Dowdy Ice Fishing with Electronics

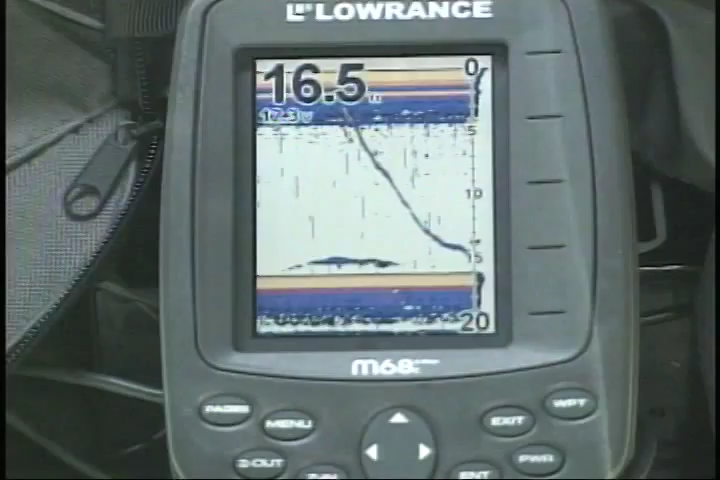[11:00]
Now I'm gonna stop, he's actually gone, that fish, because otherwise you'd still see him here. But hopefully he's close enough where he'll see this lure, come back in and take a look at it. And that's what we're counting on.
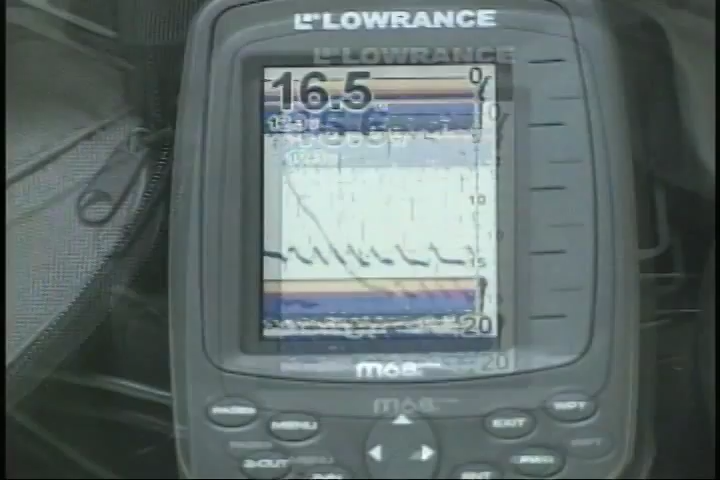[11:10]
See my jig, I'm jigging it pretty aggressively right now, because I know there's a fish in the area, and I'm trying to wait to get him back in the screen, then I'll change my presentation when he's on the screen.
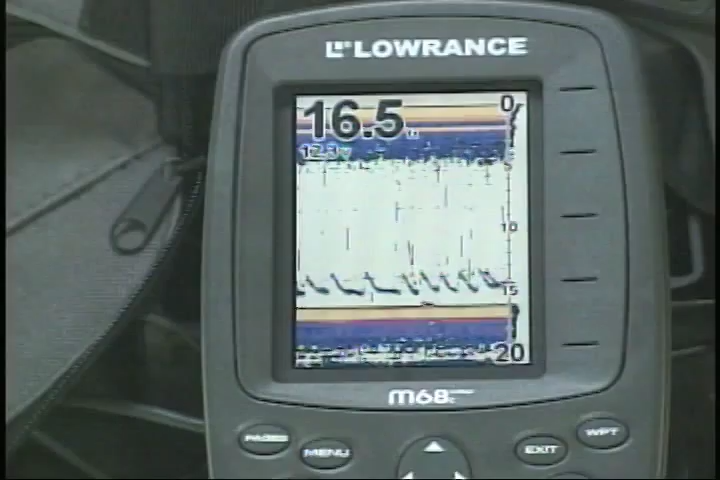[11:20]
This up and down, up and down, that's me aggressively moving the jig, trying to get him to come back on the screen.
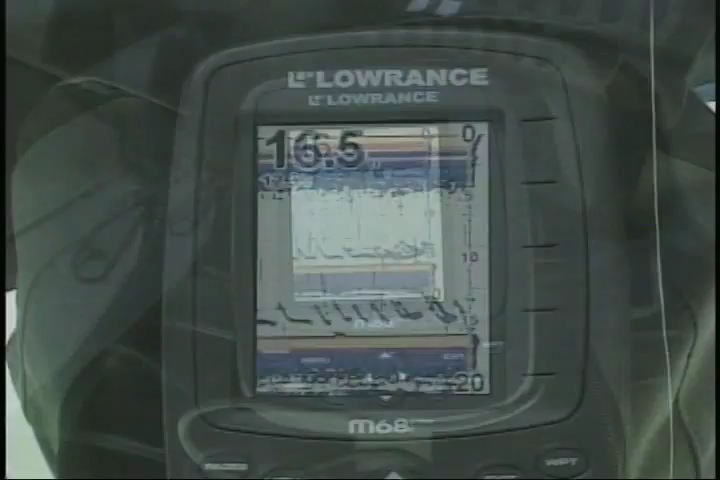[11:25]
Okay, now you see something? I've lifted my lure up. You see all those other lines in there? There's a fish.
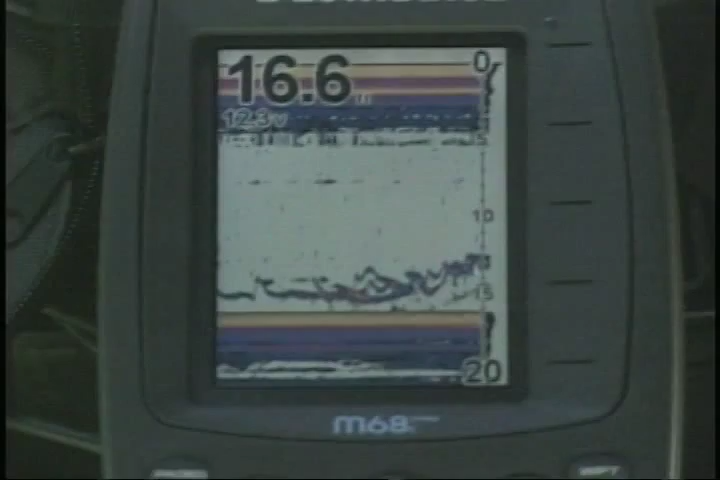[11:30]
He's in there. There's all that other line. There's a fish, and he just hit my lure. See that line? There it's coming up to my lure. You see that line that came up right here? It came up. He's right at my lure.
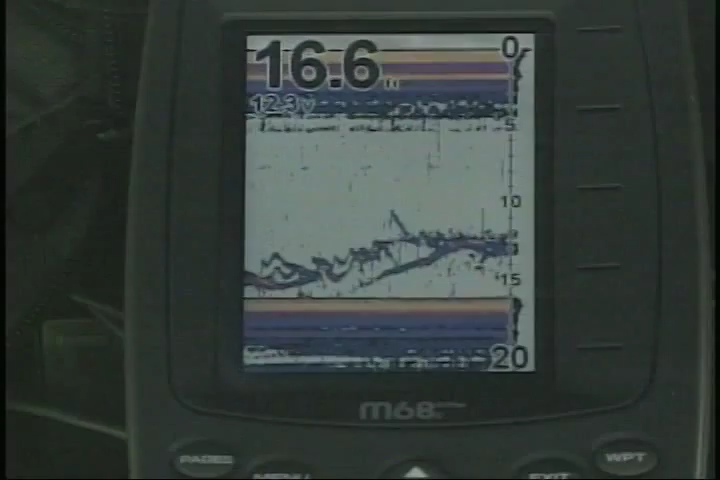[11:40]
I don't know whether we can catch him or not. He bit once. Little jig with a food source on it. Now he's going back down.
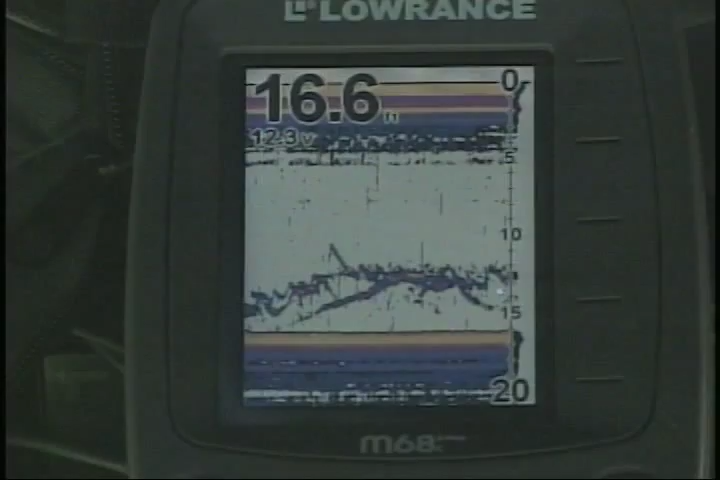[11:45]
See him leaving it? He left my lure.
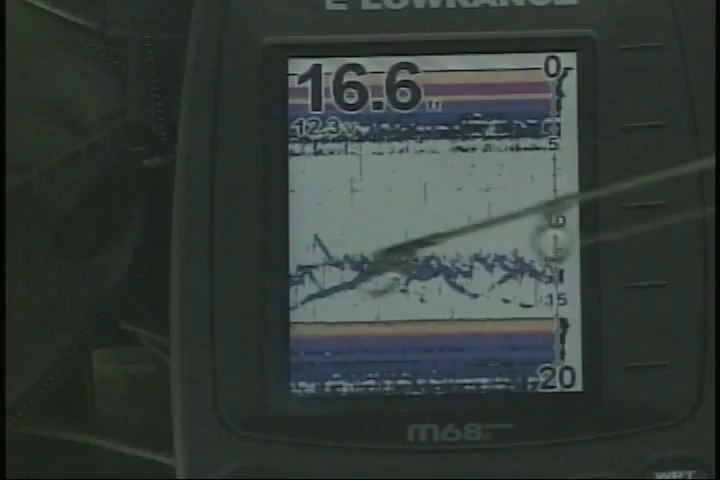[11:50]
But that line right here coming up, that was that fish. He went back down. No, he came back up. He's right by the lure. There he is, there, just like that. I tell you what, it's just, it's amazing.
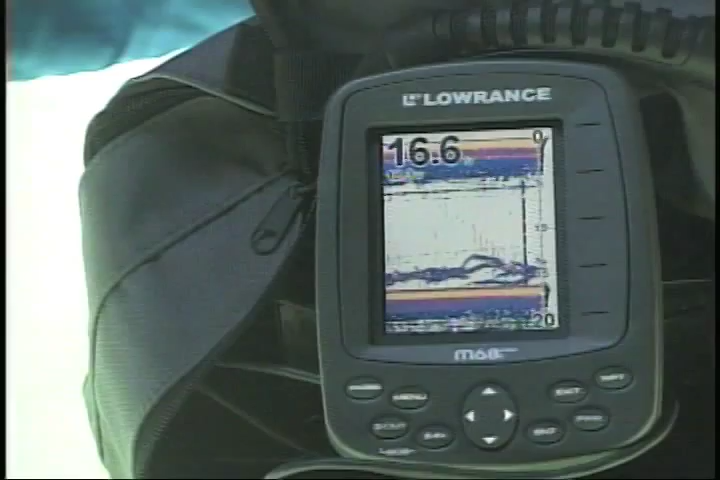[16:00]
Lift it up. He's there. See him? And there he comes up. See, when I lifted my lure, oh, there's two fish down there. One down on the bottom, one here, and my lure. See if I can get one to go. There he is. There we go, another one. Oh, yeah, I still got him.
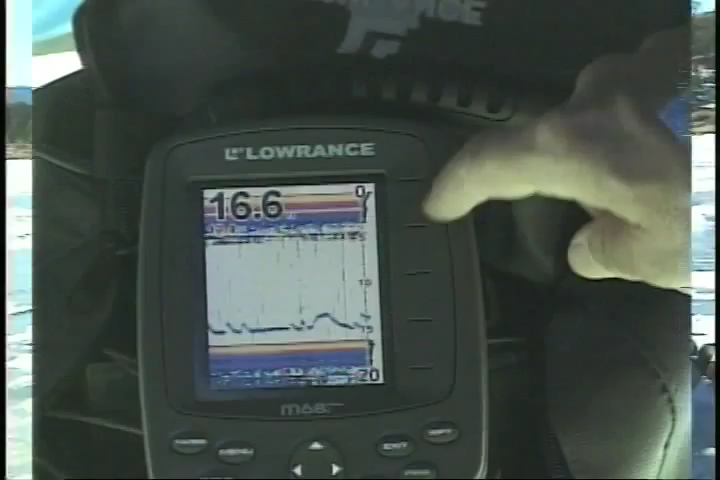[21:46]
While I'm doing that, let me show you some of the other screens we have on here while we're fishing.
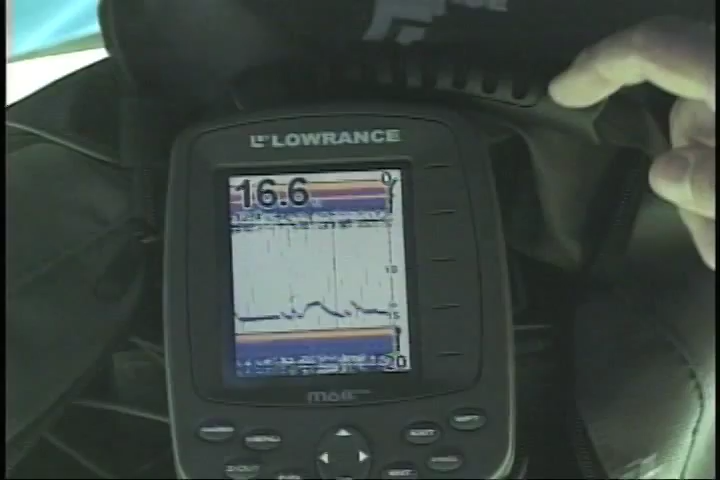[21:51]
Now, you saw the map screen before, but let's go. You go to Pages on this unit, and let's pick Split Screen.
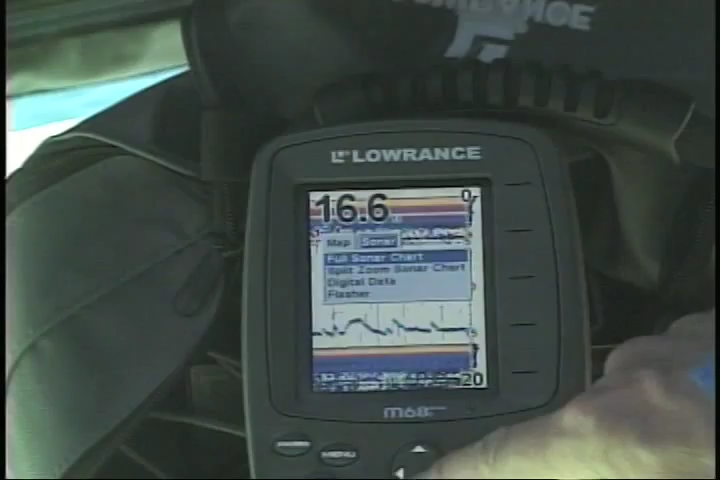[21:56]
This gives us a split screen. We'll put Enter. Now what we have here, still my lure.
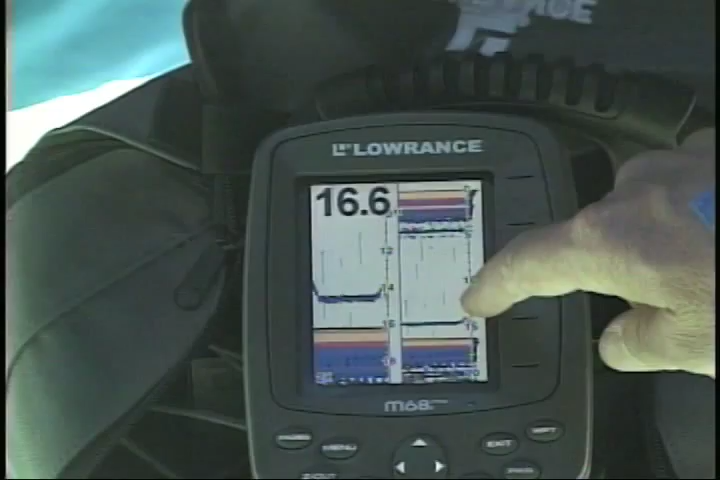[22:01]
This is top to bottom. This is like the bottom 5 to 10 feet.
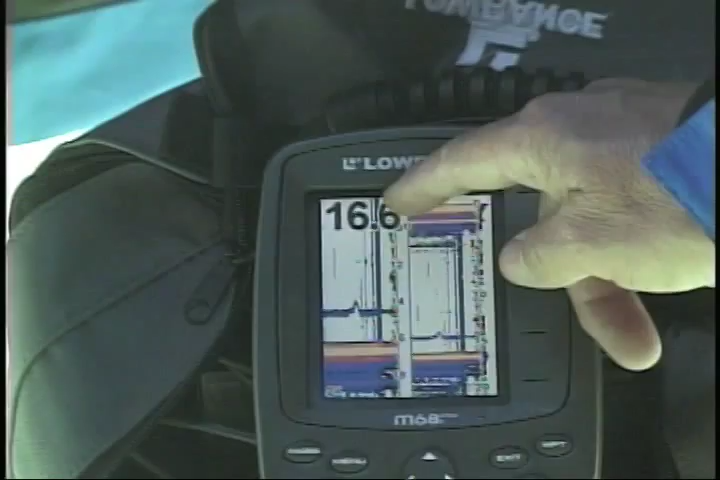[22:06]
It's a close-up. For years, I didn't fish with this kind of a screen. I fished with a flasher.
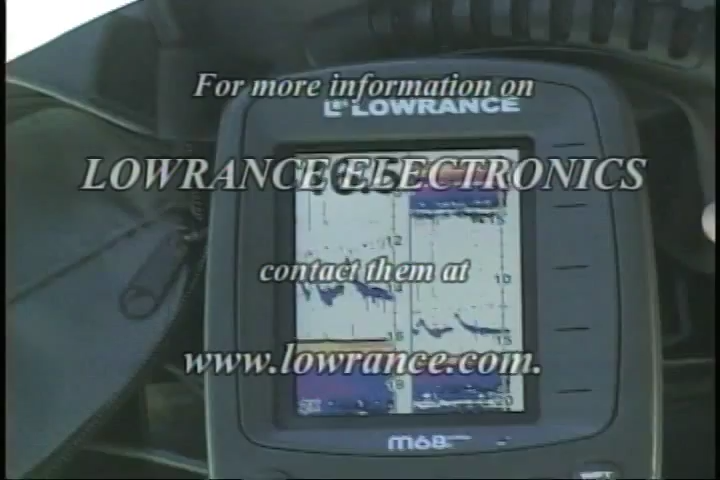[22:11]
A lot of guys ice fishing still prefer a flasher, like the old Vexlar units and things I used to use. But if you really are set on a flasher, you can do that with this unit too. Go to Page, and we go all the way down here, and hit Flasher, and hit Enter.
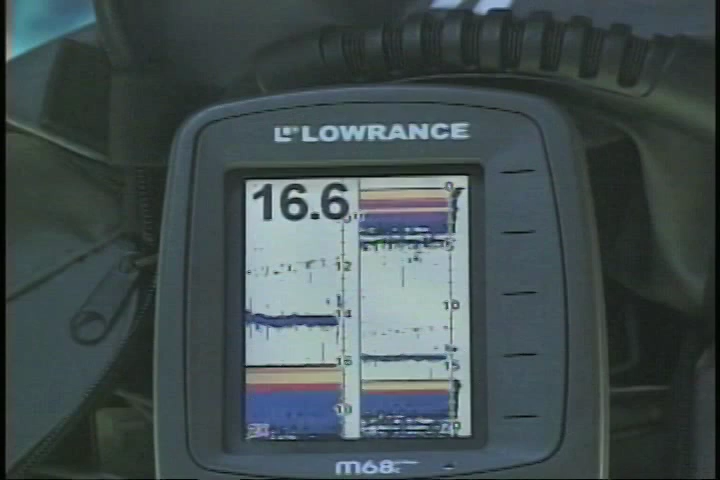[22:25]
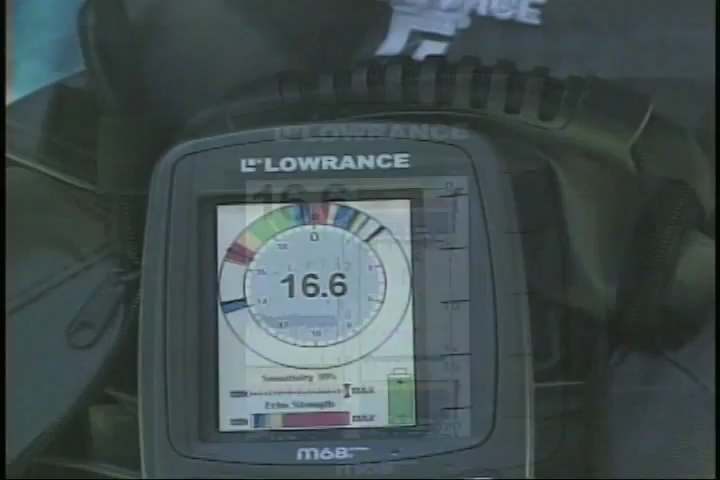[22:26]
Now we've got a flasher. For those of you who fish with a flasher, here's how a flasher works.
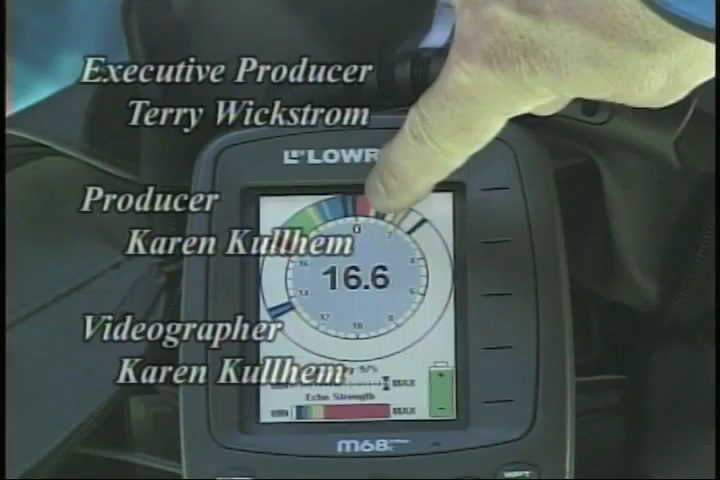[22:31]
Top is up here, you go around the screen, and this is bottom, right there. Right there is my lure.
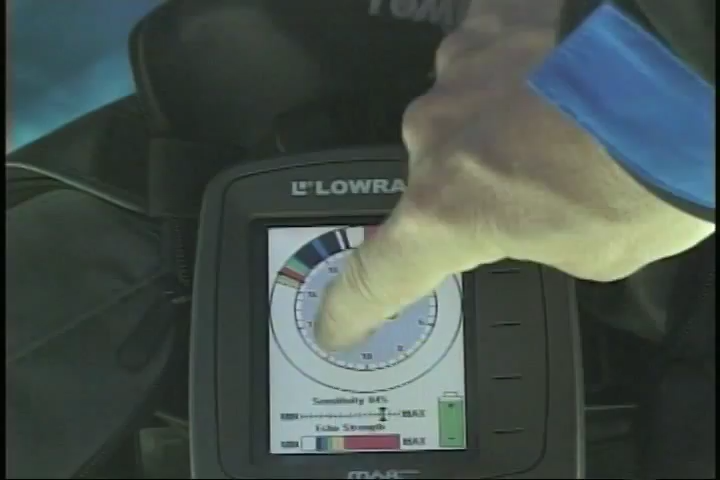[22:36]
I just kind of lost it there. And you'll see, as I move my lure, you see how it comes around and up closer?
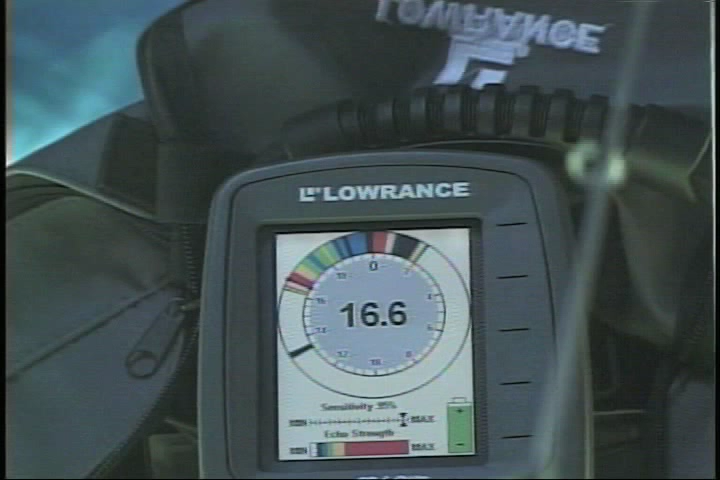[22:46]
So what's happening, that blue line that's moving up and down is my lure.
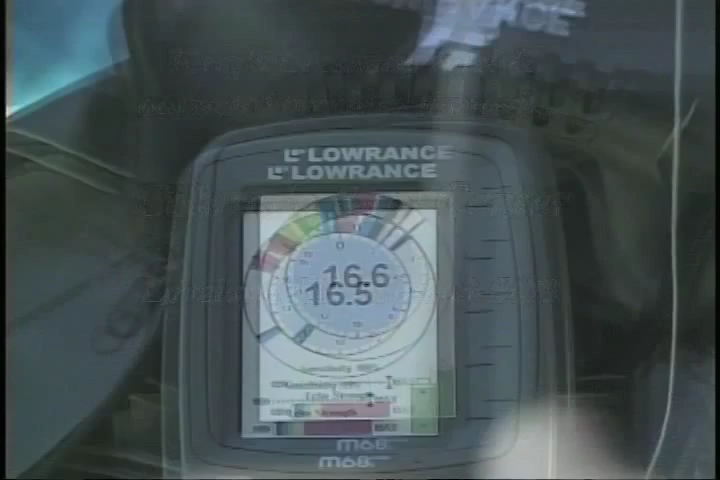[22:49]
The difference between a flasher is, a little quicker.